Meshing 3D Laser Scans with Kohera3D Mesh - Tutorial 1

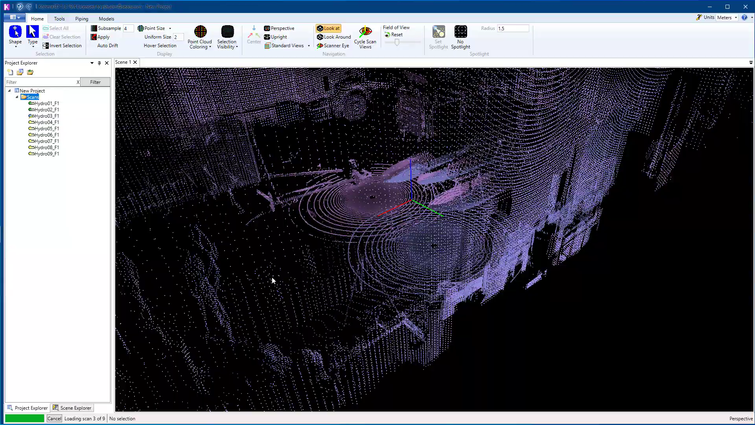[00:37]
Once that is done, I will navigate to the area I wish to mesh.
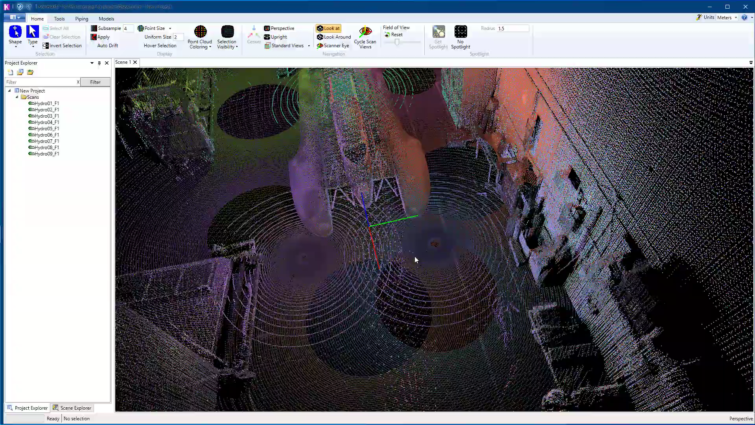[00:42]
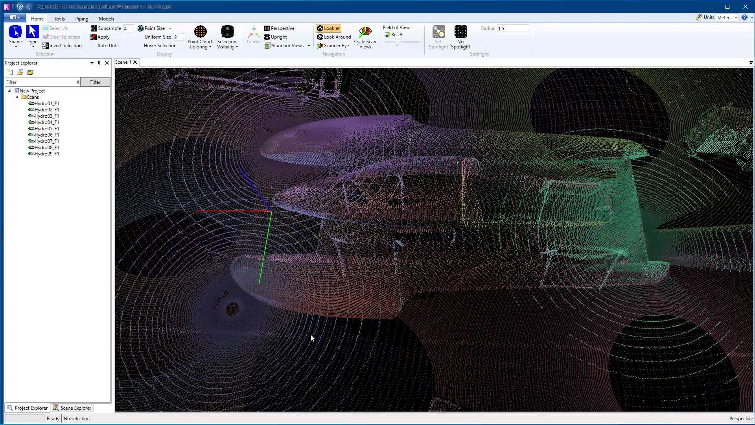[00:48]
We have this hydroplane and the scan data here, and that's what I would like to use to create a mesh.
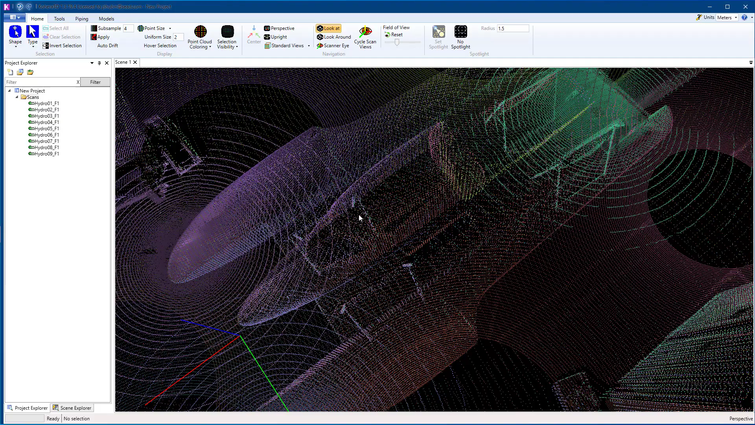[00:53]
So meshes are pretty simple.
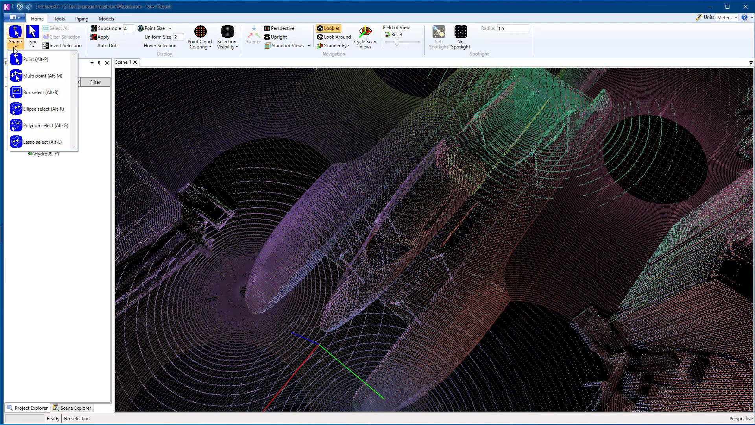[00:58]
You use the selection tools. For example, let's grab a piece of this floor here. OK, so you select an area of the scan data. Go to models. Meshing tools.
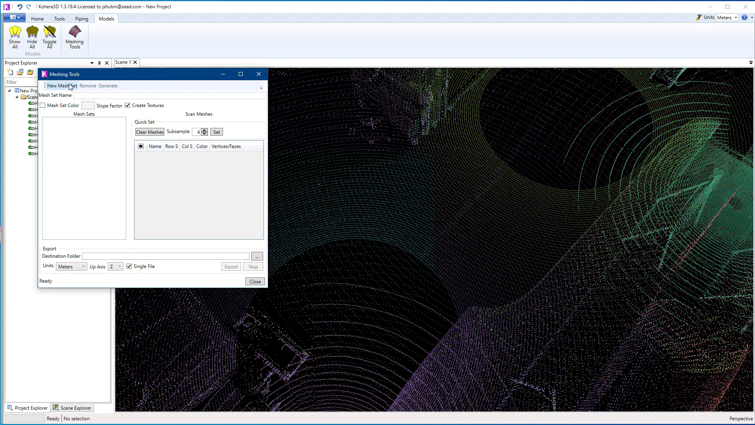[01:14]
New mesh set. And then generate your mesh.
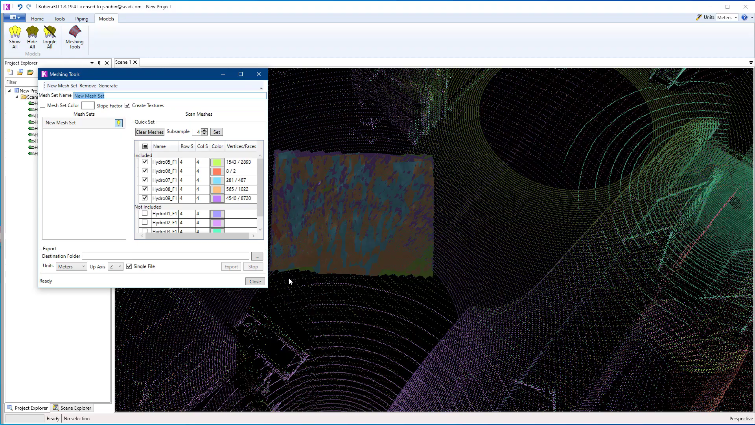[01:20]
Let's go ahead and remove that.
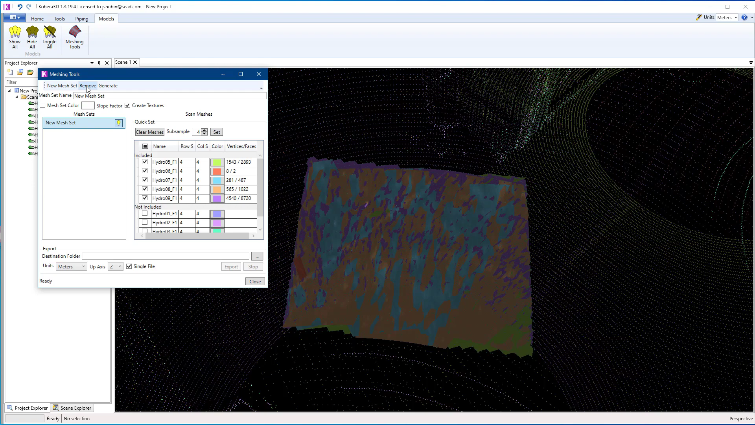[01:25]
And let's clear our selection.
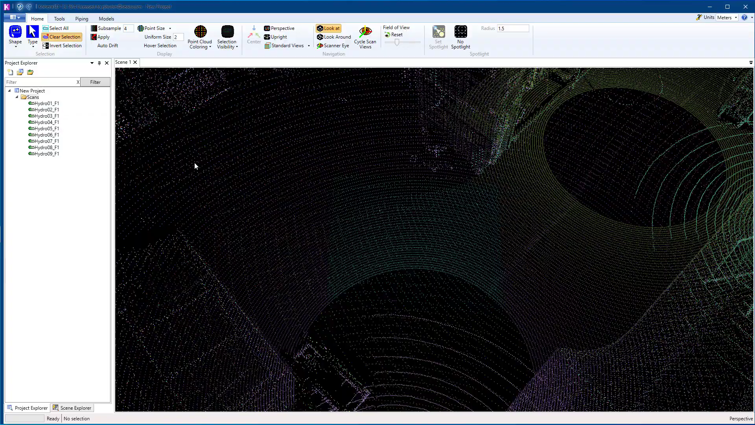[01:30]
So back to the hydroplane, I am going to use the polygon tool. And I am going to select around the border. And then when I am ready to complete my selection, I will double click with the left mouse.
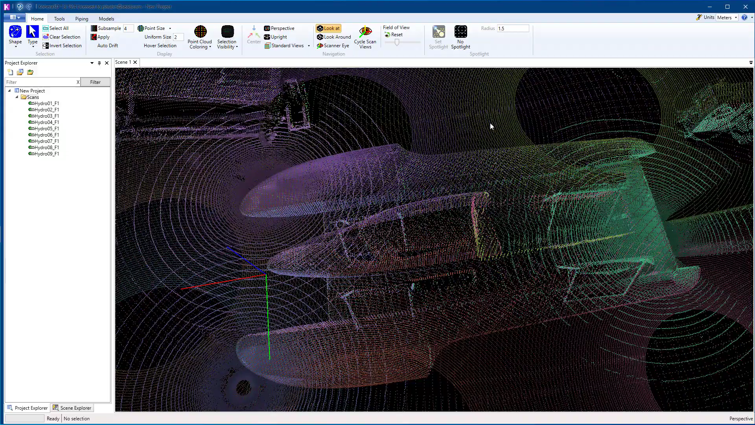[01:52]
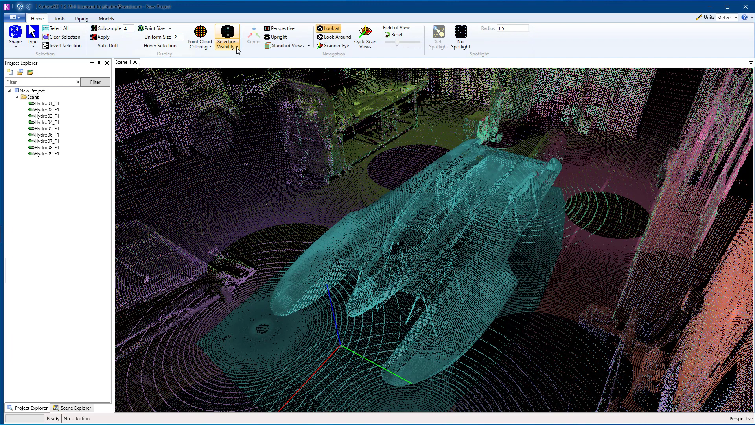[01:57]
I am going to take the selection visibility and just view the selected points.
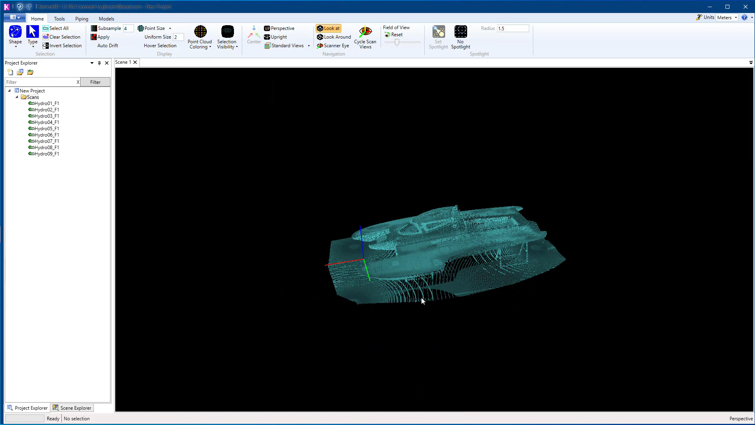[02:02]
So that will hide everything outside of my selection. Let's reduce the subsample level by putting a lower number there.
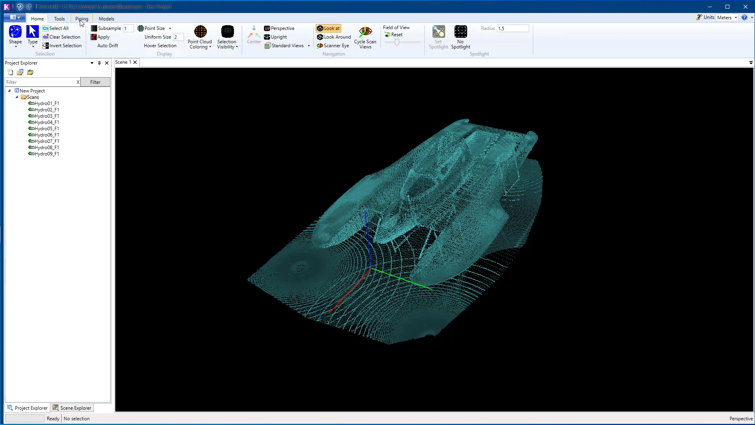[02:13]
And that will increase the detail, give us a little more data here.
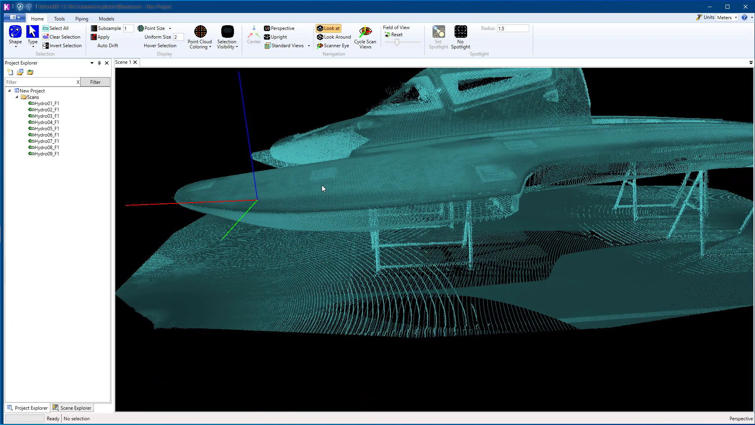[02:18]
So I don't want to mesh this whole thing here.
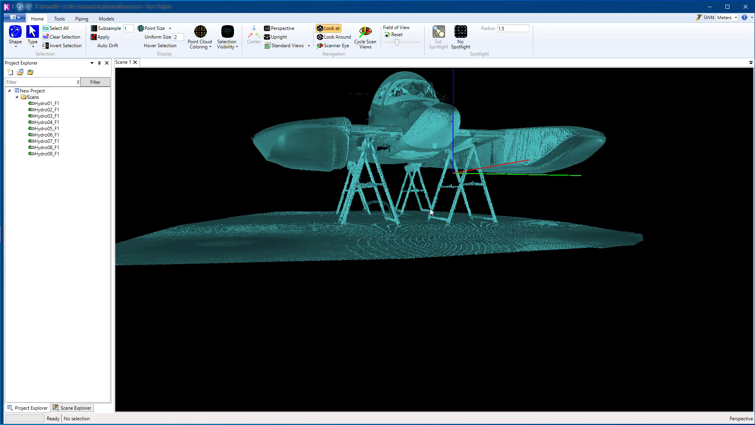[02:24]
So now I am going to use the selection tool to begin removing some of the selected points. So in the same way where you select points, this time, before you make that double click, hold down the control key on your keyboard.
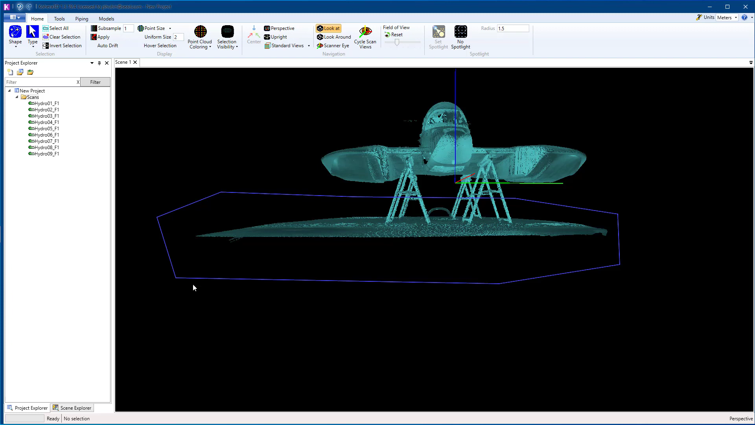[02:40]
And then double click and that will remove points from the selection.
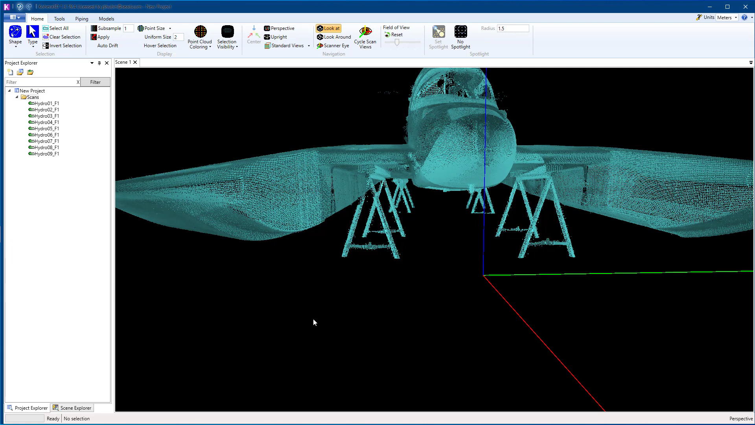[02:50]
So again, just clicking and then hold down the control key and double click.
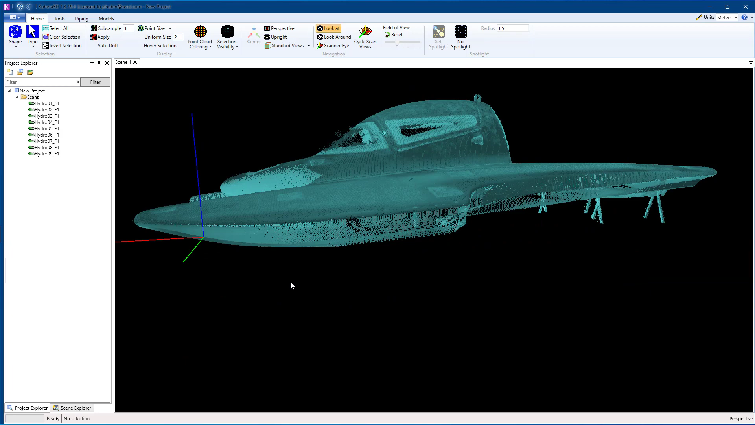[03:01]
If you are using the box select, drag a box and before you click to complete it, hold down control.
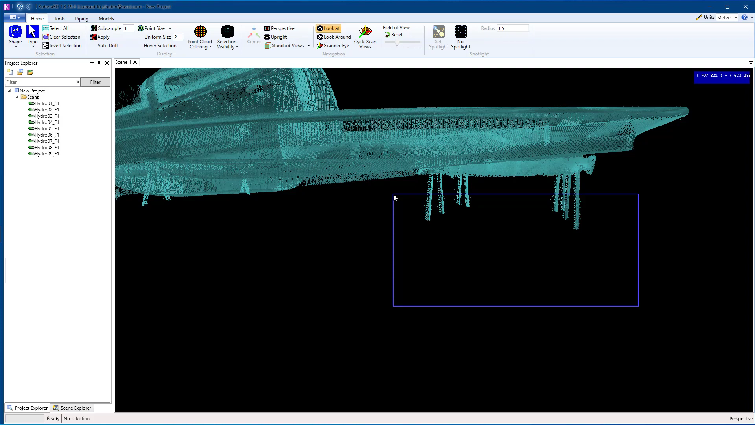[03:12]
And that will deselect those points.
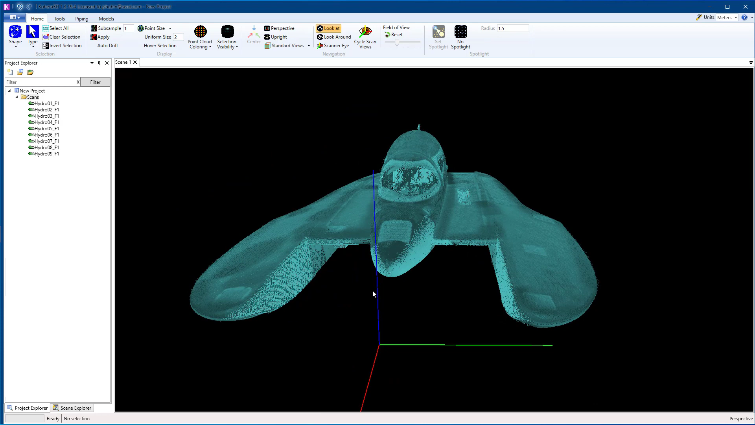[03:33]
So once I'm finished cleaning up my selection so that only the hydroplane is included in the selection, we'll go to models and meshing tools.